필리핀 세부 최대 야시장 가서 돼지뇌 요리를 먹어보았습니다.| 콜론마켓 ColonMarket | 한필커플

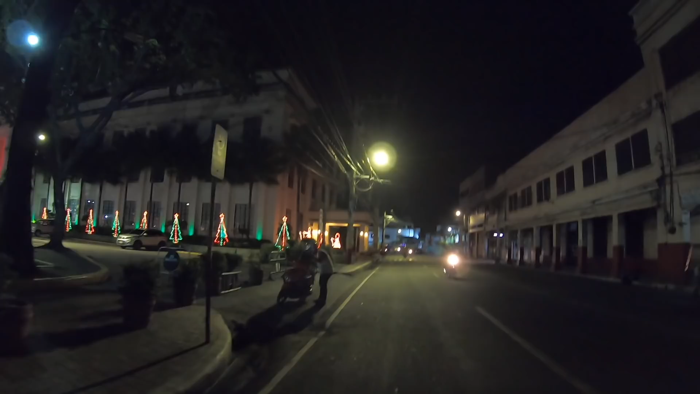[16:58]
깜깜해서 지키지 않지만 어두운 곳 길 곳곳에는 노숙자들이 잠을 청하고 있다.